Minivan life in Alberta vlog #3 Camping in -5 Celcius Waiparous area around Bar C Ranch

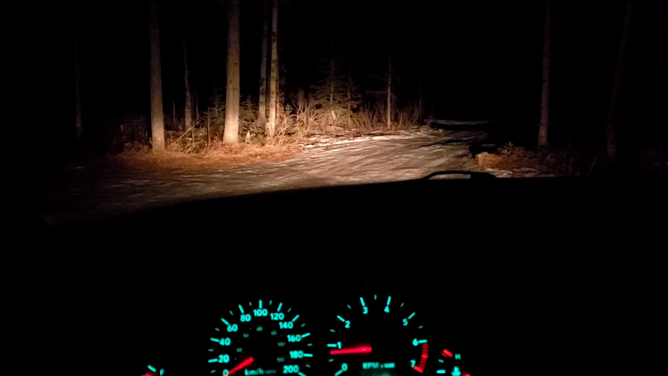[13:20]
10.8 when i started the engine we'll see what it's at when i get home that's so much darker than i thought it would be there's the only light in the sky getting in like this kind of looks intense from that angle but when you get up to it it's fine i made it in should be able to make it out
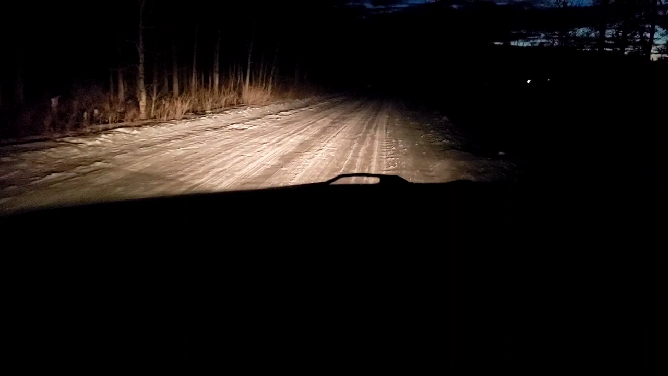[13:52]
all right goodbye wipers well i'll be here for a bit but